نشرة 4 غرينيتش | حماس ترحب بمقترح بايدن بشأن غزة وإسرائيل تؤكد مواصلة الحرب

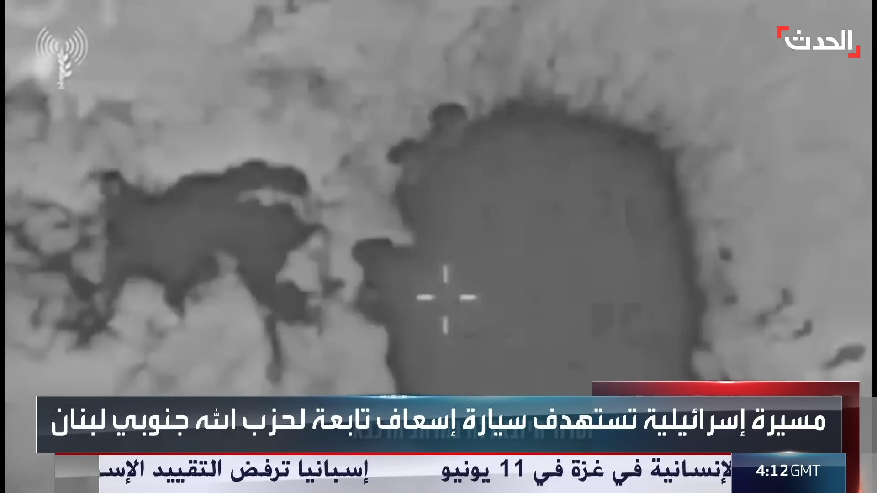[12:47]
بصاروخ موجه دراجة نارية في يارون، ما أدى لمقتل عنصر من حزب الله.